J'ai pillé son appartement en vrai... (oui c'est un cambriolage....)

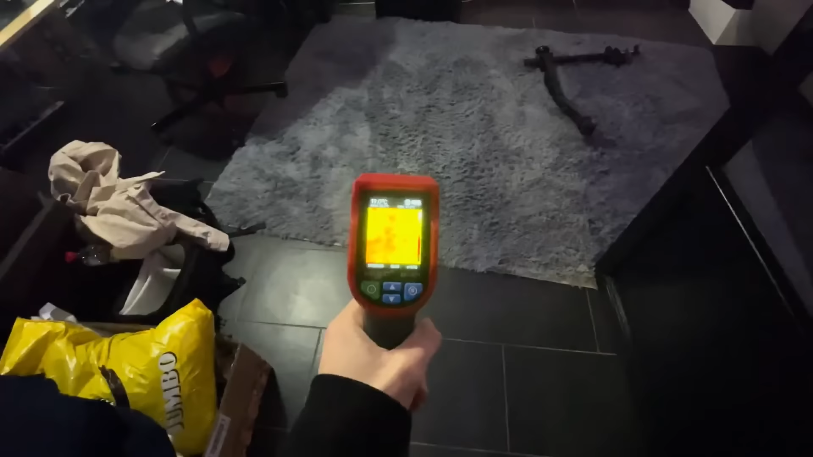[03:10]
Bon, alors, j'étais en train de tester ce fameux truc thermique.
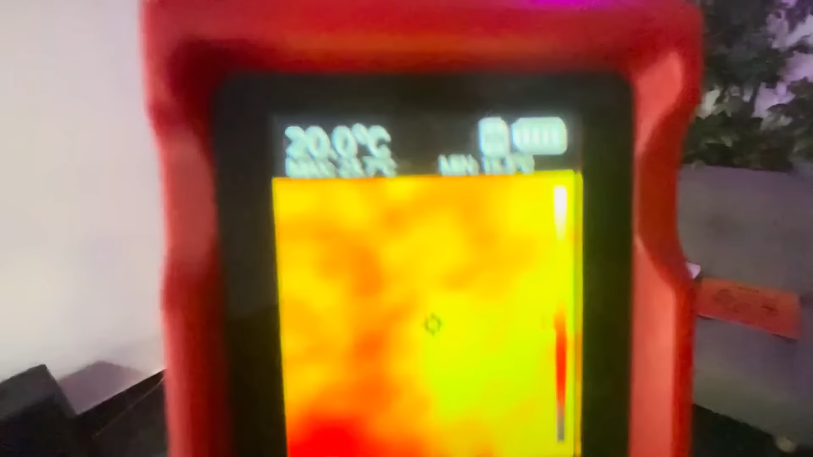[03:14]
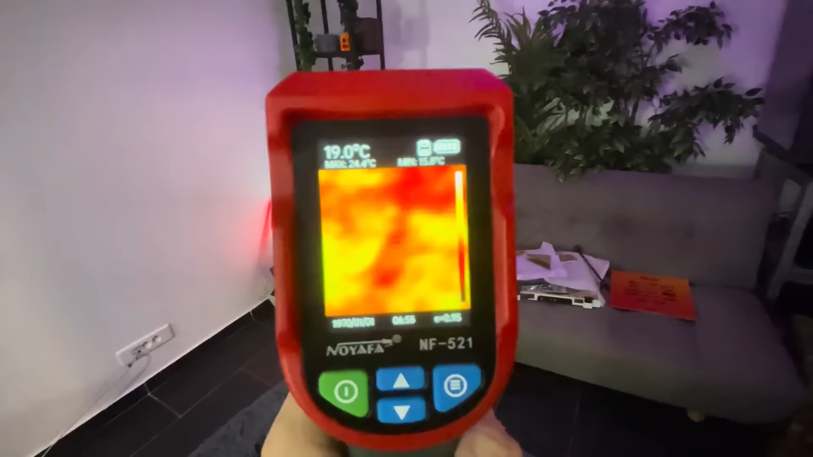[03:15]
On screen: spot 19.0°C
Juste, s'il te plaît, Tema, la résolution, catastrophique. Ça, voilà. Je pense que je vais juste leur envoyer à Amazon et en racheter un mieux.
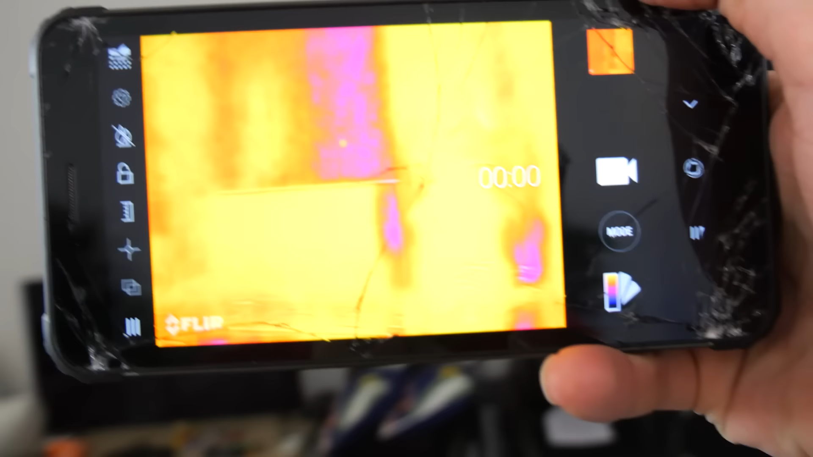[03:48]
J'ai une application qui agit vraiment comme une caméra thermique et en vrai, ça marche quand même assez bien.
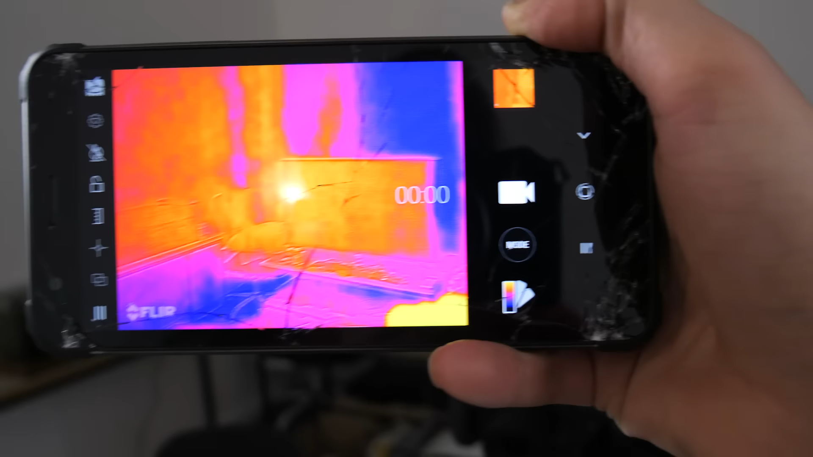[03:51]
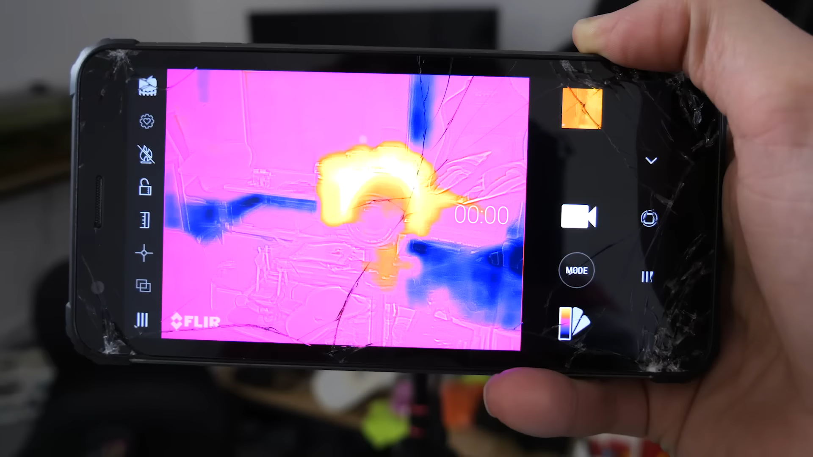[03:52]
Genre là, par exemple, la caméra qu'on vient d'utiliser là,
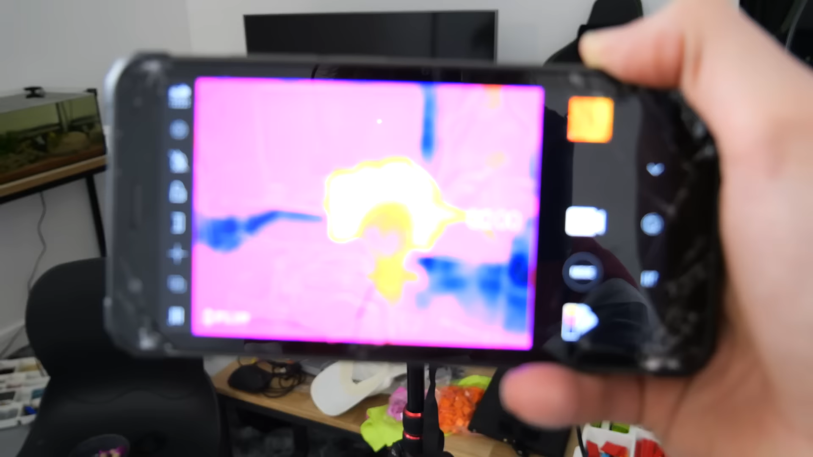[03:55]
elle est plus chaude que ce qu'il y a aux alentours et quand c'est bleu, c'est plus froid.
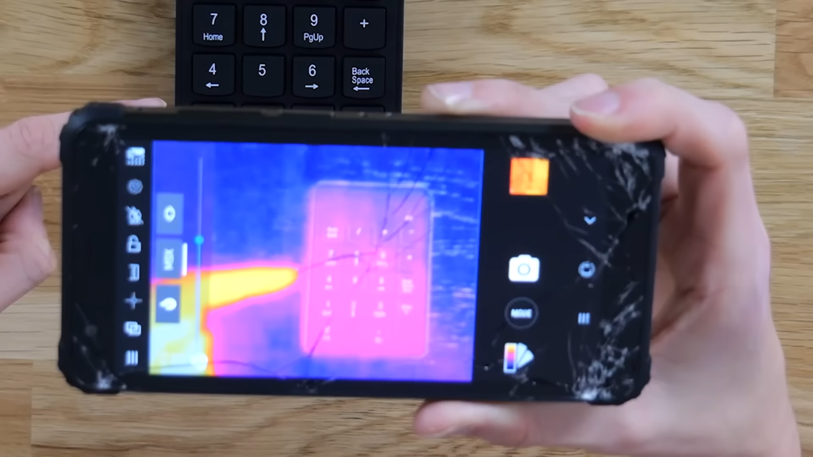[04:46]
Et regardez, si on n'attend pas trop longtemps, alors évidemment, la chaleur se dissipe.
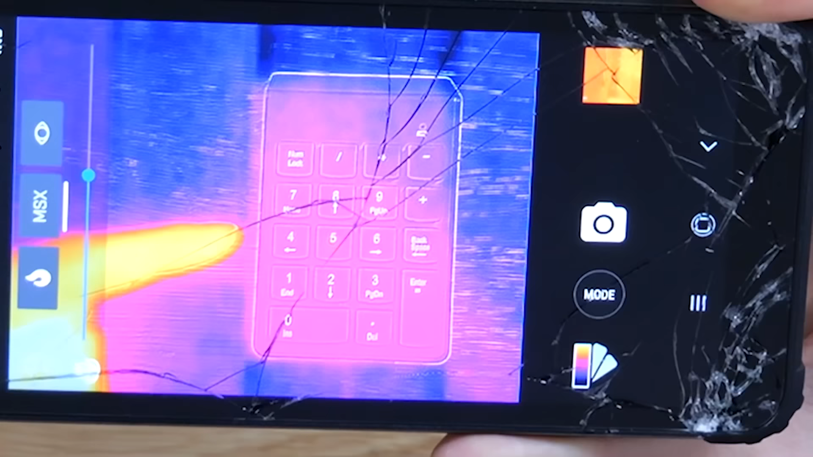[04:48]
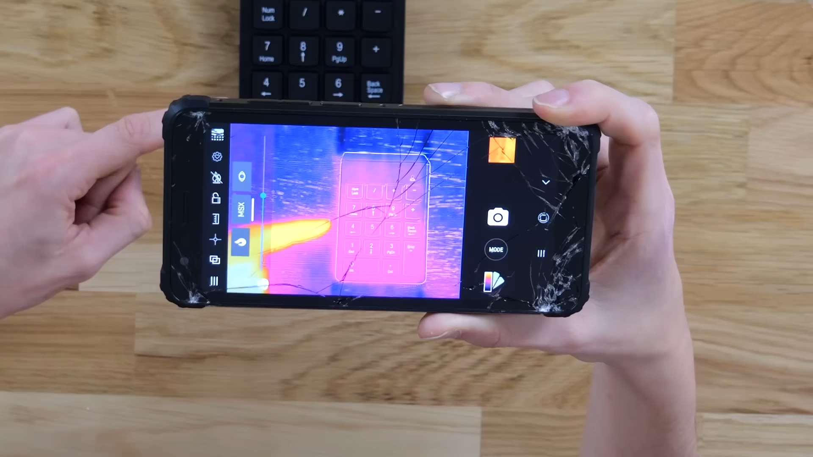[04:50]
On voit clairement le 5, on voit clairement le 6, on voit clairement le 1.
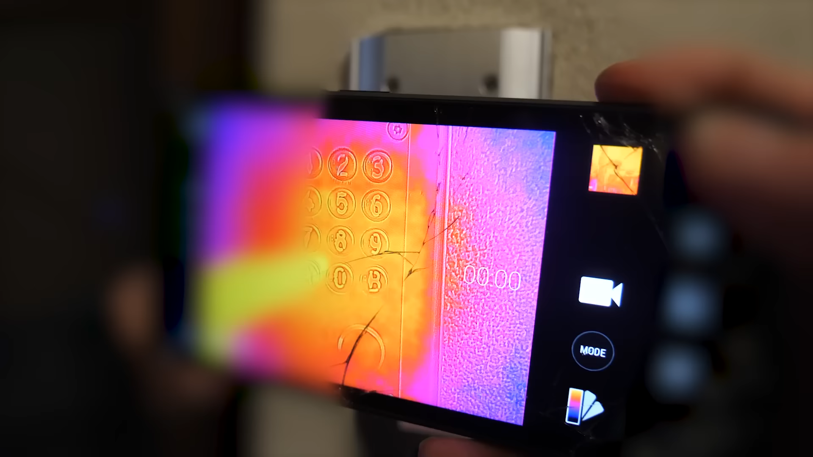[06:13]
Mais en gros, imaginons que là, j'appuie sur une touche et que je pars.
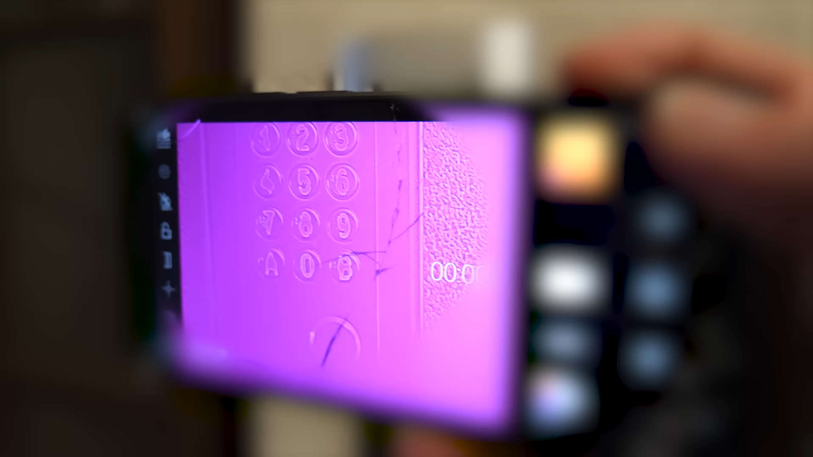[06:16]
En fait, c'est invisible. Mais si je mets mon doigt à côté pour qu'il y ait une comparaison, là, vous voyez, le set est légèrement visible.
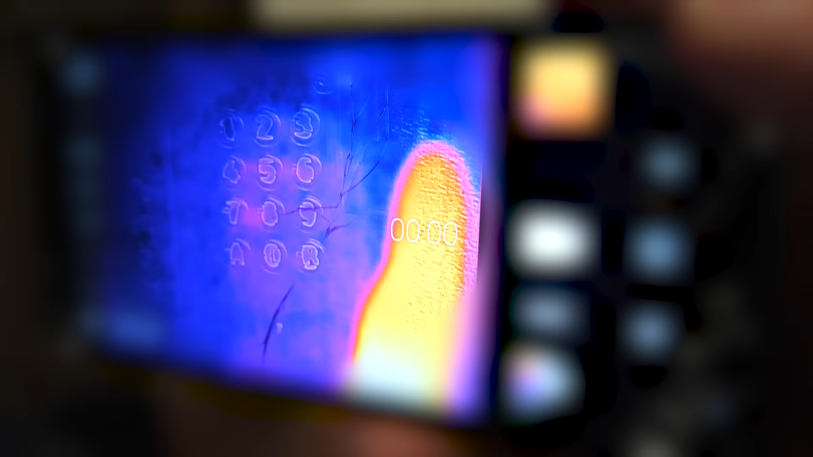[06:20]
Vraiment, c'est très léger. Putain, il y a quelqu'un, il y a quelqu'un.